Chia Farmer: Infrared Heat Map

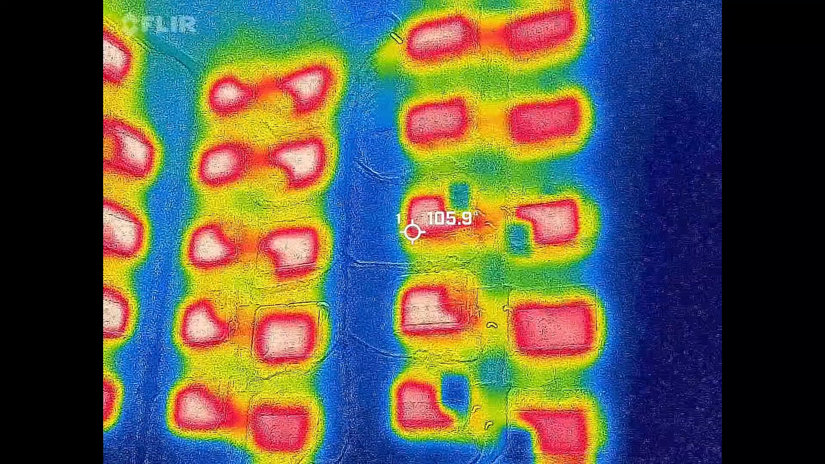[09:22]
and this one you can see again and actually what's weird is these are all MDD
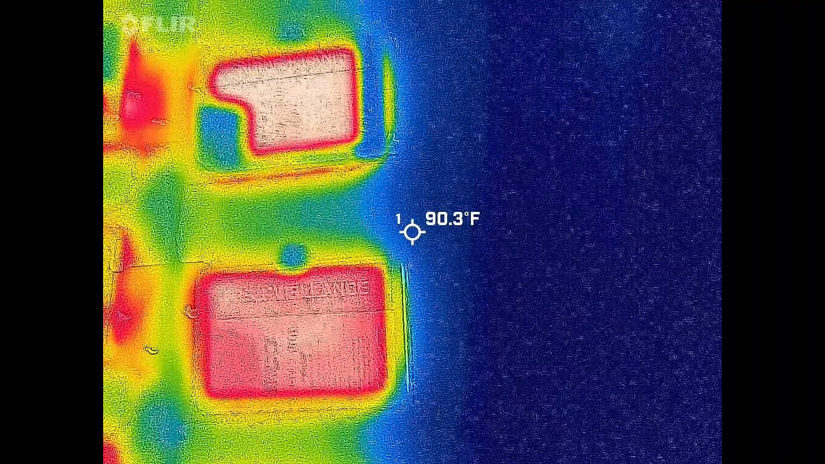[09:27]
On screen: spot 90.3°F
aluminum cover on it and then yeah you can see this is the MDD surveillance kind of cool outputs
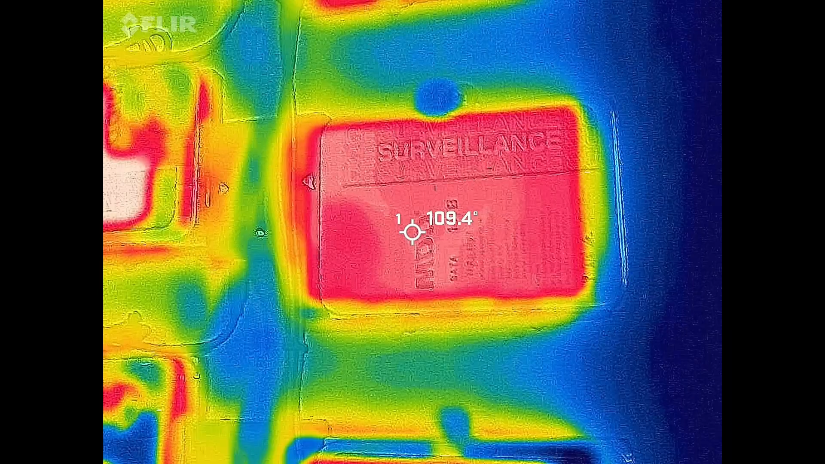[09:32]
a little bit in there
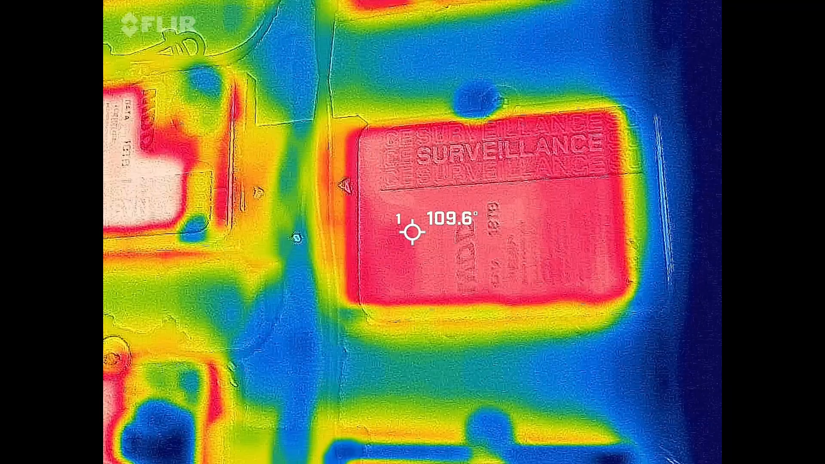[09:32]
and then this
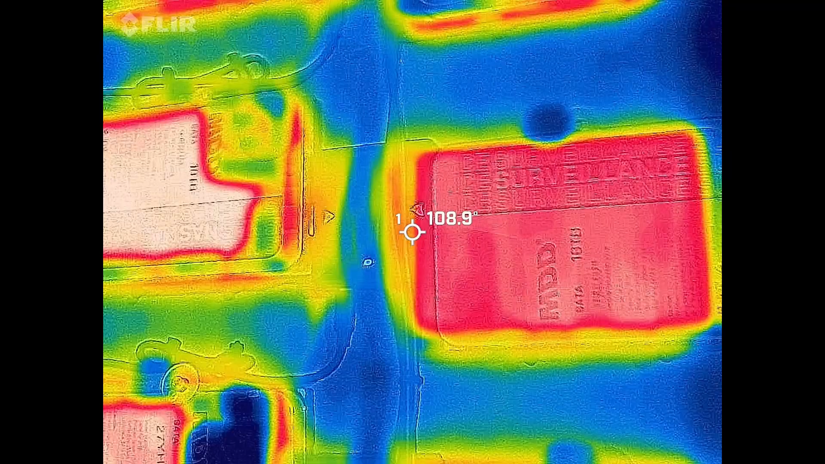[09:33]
one's the same thing over here
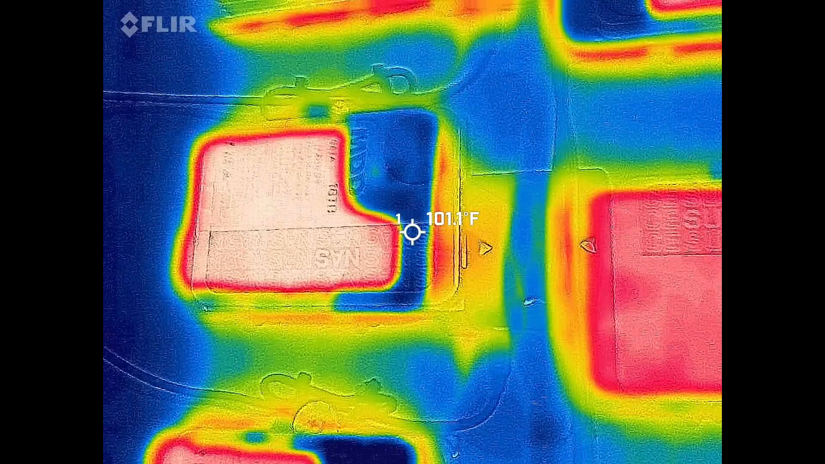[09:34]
On screen: spot 101.1°F
or that's not
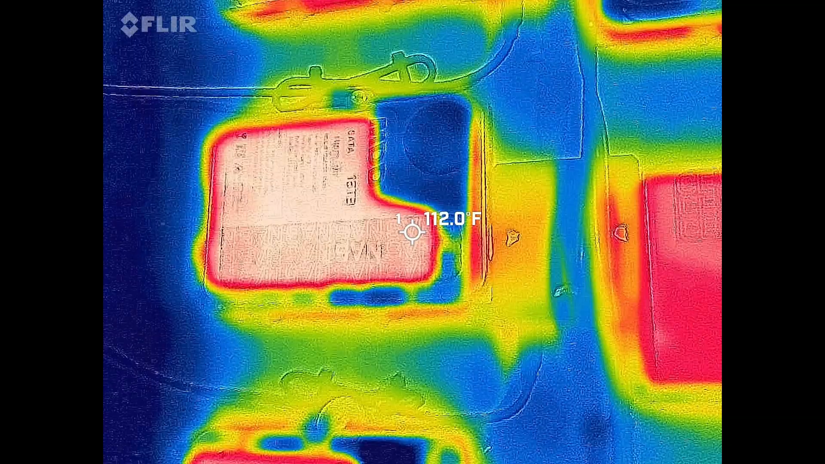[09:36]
On screen: spot 112.0°F
the same that's the NAS they're all the same they just
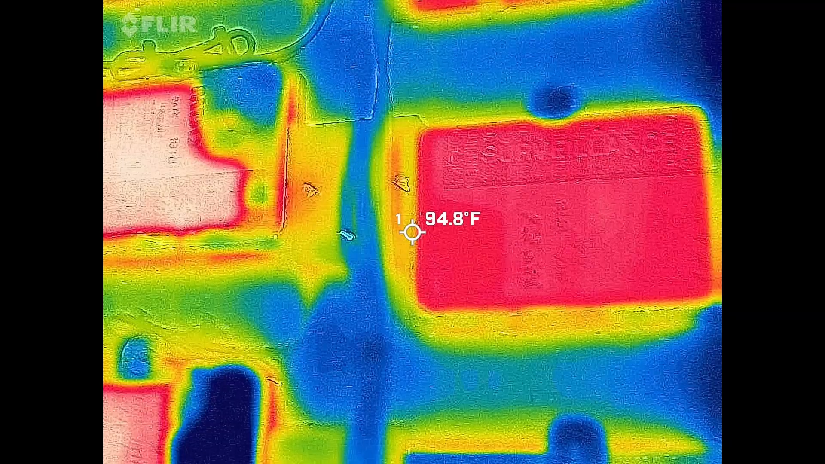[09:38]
On screen: spot 94.8°F
slap different labels
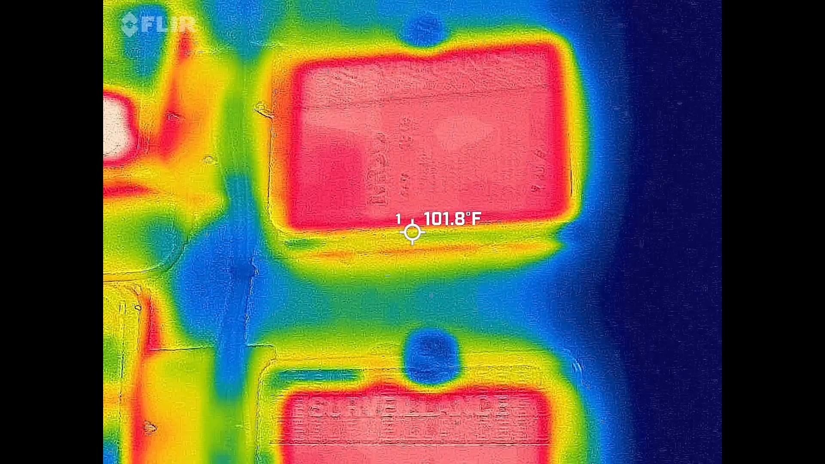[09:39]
On screen: spot 101.8°F
on them but you
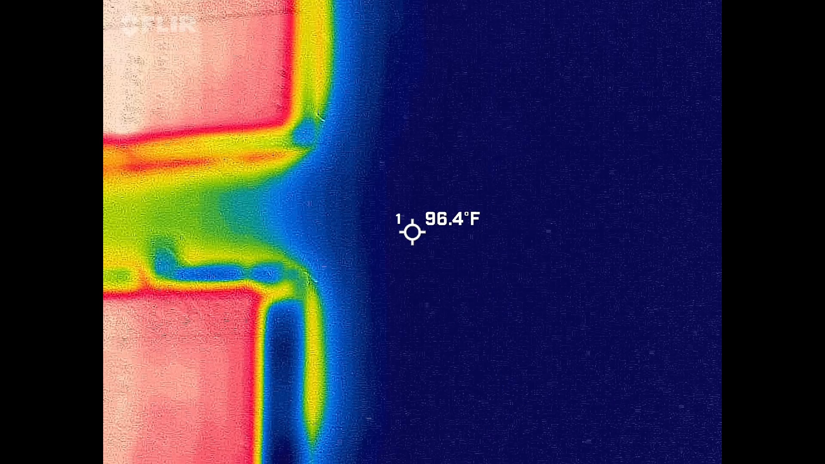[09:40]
On screen: spot 96.4°F
got this one here with his heat dissipation that
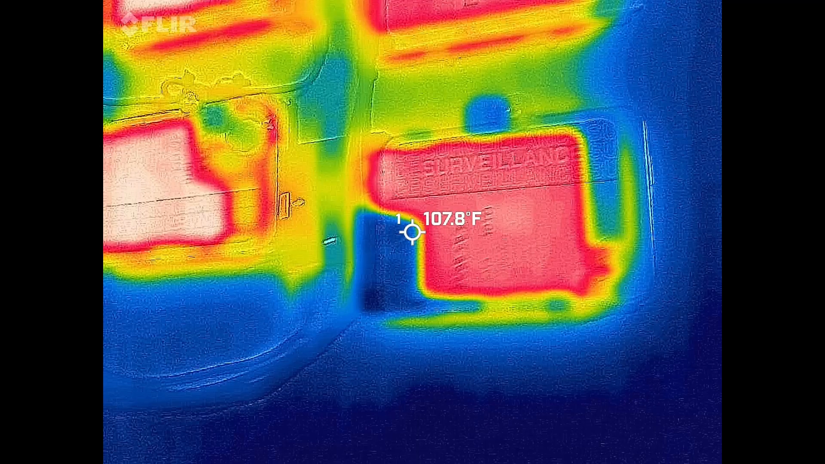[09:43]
On screen: spot 107.8°F
corner must not be metal at all
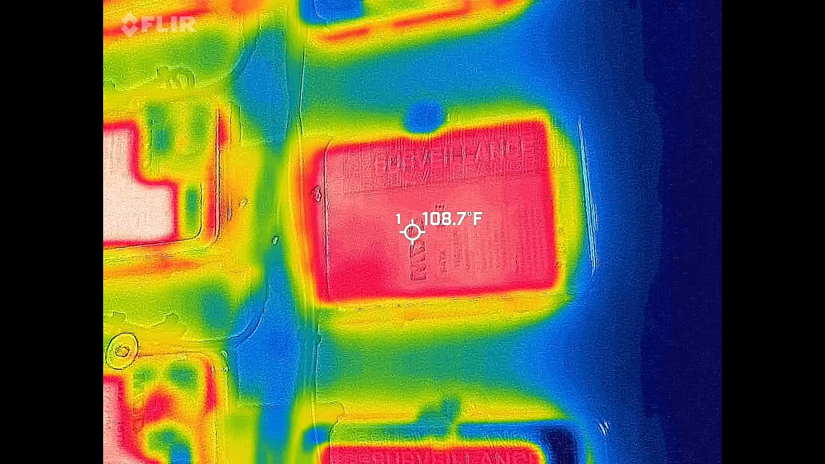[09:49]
On screen: spot 108.7°F
it was refurbished
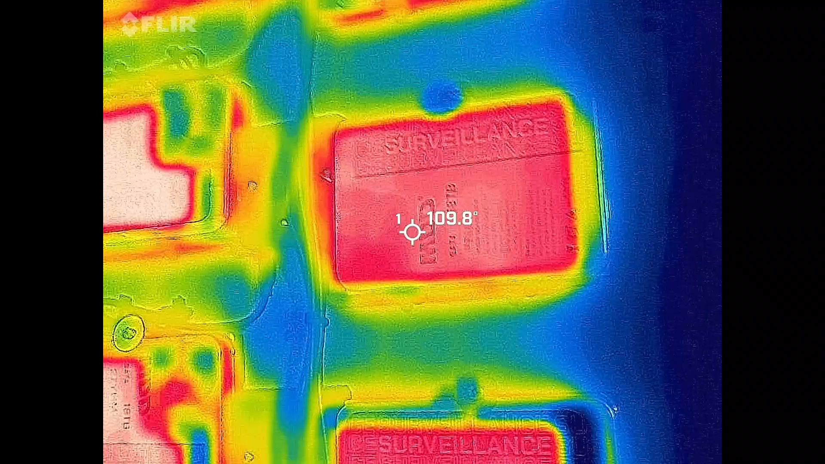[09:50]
that one's got a full metal